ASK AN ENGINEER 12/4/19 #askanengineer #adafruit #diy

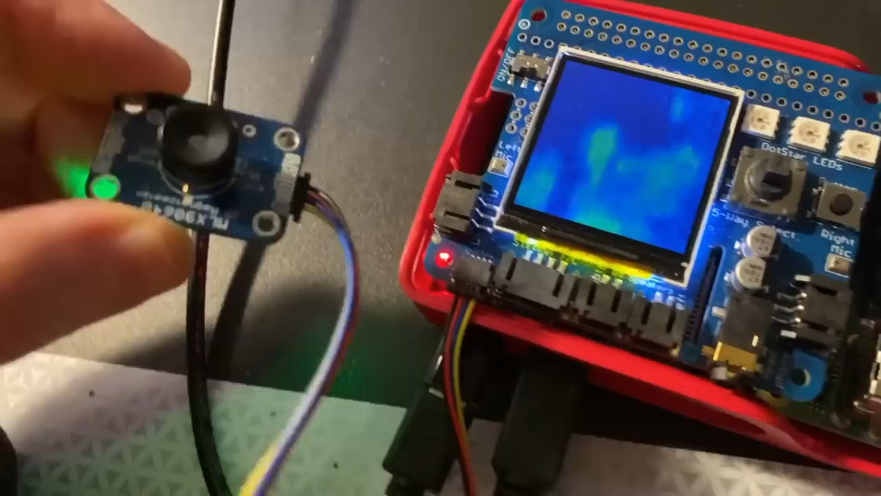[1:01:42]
So these little thermal cameras give you pretty good output, and I think we could train up a model to detect maybe people thermally. So cool. Alien vision. Okay, and you have a demo.